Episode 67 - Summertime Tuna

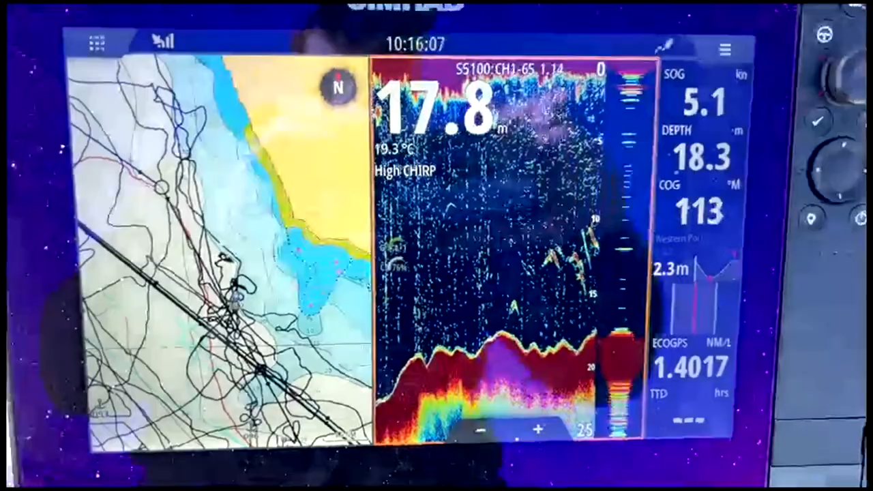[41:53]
On screen: water 19.3°C, speed 5.1 kn
see the sound is lighting up oh you've got that sound of pinging beautifully yeah it's going good
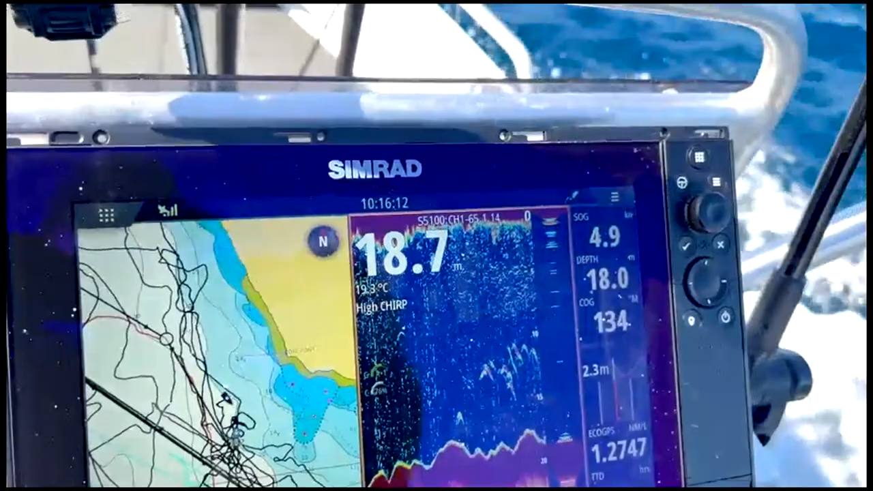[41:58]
On screen: water 19.3°C
it's like amazing picks up everything 10 16 a.m there you go well that was yeah i was with him probably since 8 a.m that